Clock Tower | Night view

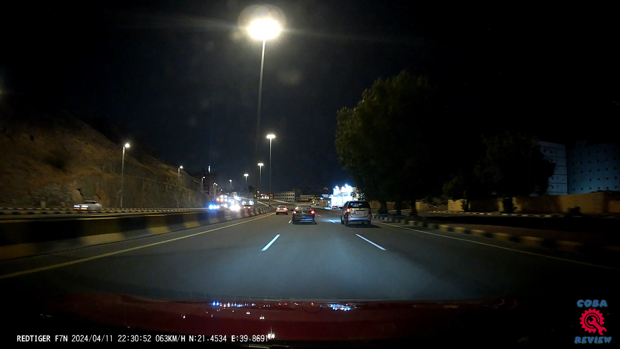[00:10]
Malam saat video ini dibuat adalah malam hari saat Idul Fitri. Seperti yang sedang kalian lihat, di depan terlihat dengan jelas menara dari Kloktawar.
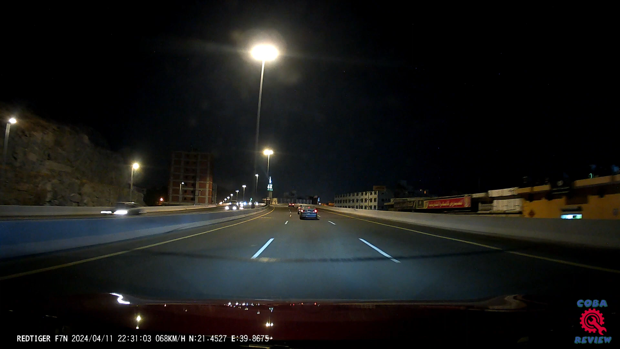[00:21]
Menara Kloktawar dimakah memiliki tradisi khusus di mana sinar-sinar memancar dari puncaknya pada saat-saat tertentu, termasuk saat malam Idul Fitri.
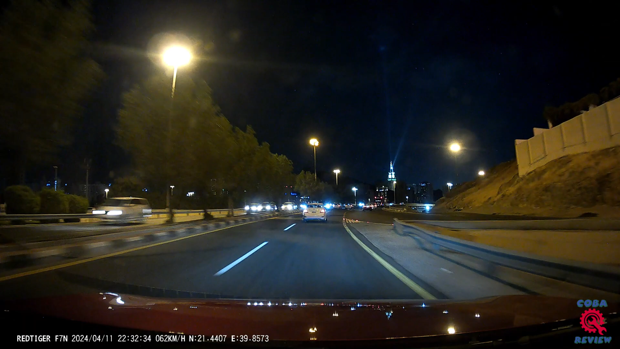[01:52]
Lihatlah sinarnya, sangat terang sampai ke atas awan.